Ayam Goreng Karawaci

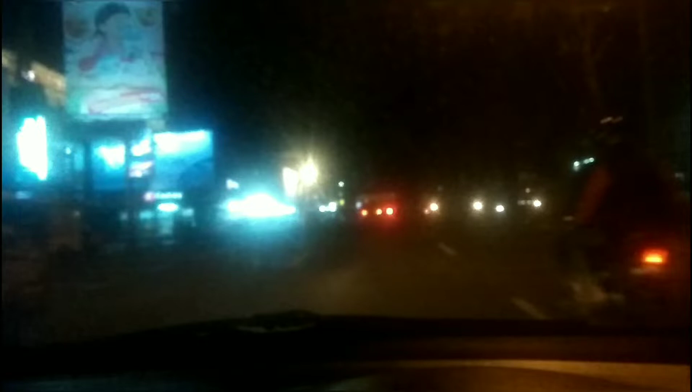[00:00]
malam guys saya akan mencari tempat makan di jalan jeneral sudirman tepatnya di ayam karawaci
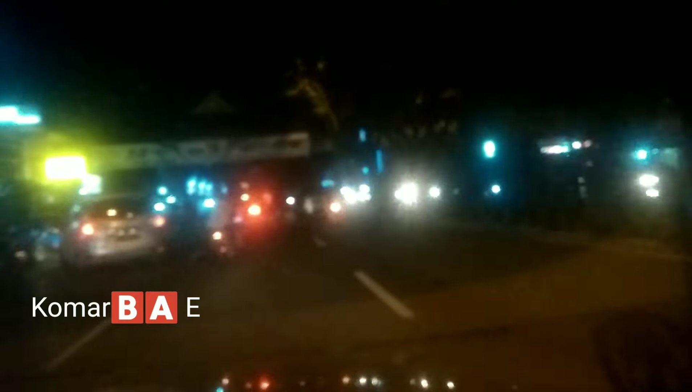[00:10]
guys sebentar lagi kita akan tiba di tempat rumah makan tersebut loh guys nah ini ini rumah makannya
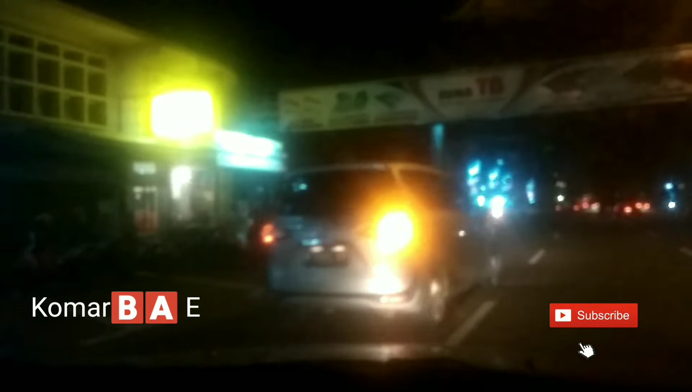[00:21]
all right guys tempatnya sangat mudah dicari guys